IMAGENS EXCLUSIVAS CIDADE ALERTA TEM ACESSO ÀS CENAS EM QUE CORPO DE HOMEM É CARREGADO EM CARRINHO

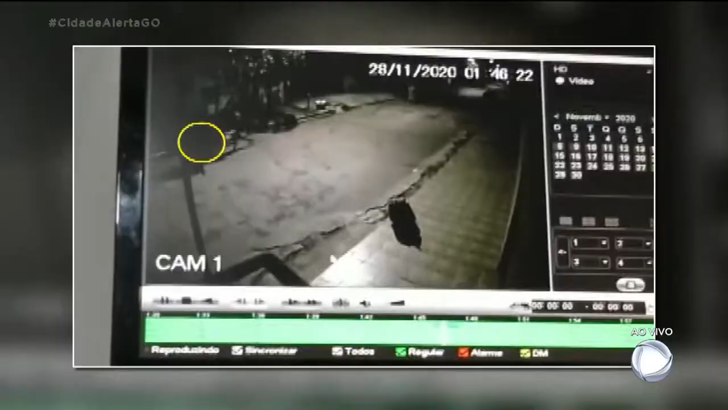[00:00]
Olha, um detalhe muito importante, que essa foi uma parceria muito importante, Silvia, da Polícia Civil de Goiás, da Polícia Militar e também da Polícia Técnico-Científica, que num trabalho espetacular, conseguiu em pouco tempo identificar essas pessoas.
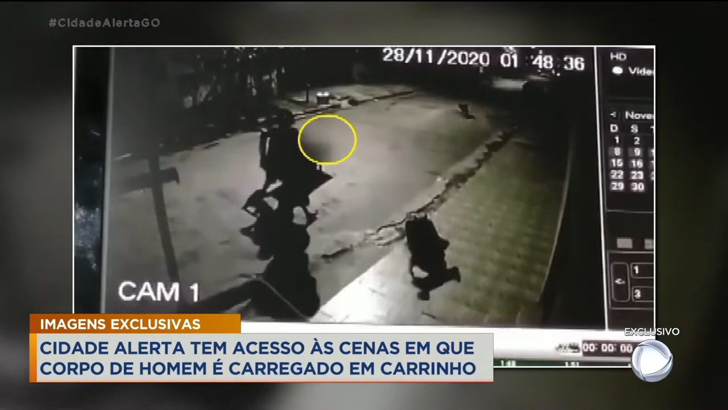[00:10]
Agora, Silvia, chama a sua atenção e a sua que está em casa para um detalhe nesse vídeo aí, que foi fundamental para a polícia, os cachorros que estão acompanhando, Silvia. A polícia conseguiu identificar os homens através dos cães que aparecem na imagem. Esses cachorros foram identificados e logo em seguida, os donos foram também identificados. Doutor André, direto de Neópolis, aqui com a gente, obrigado.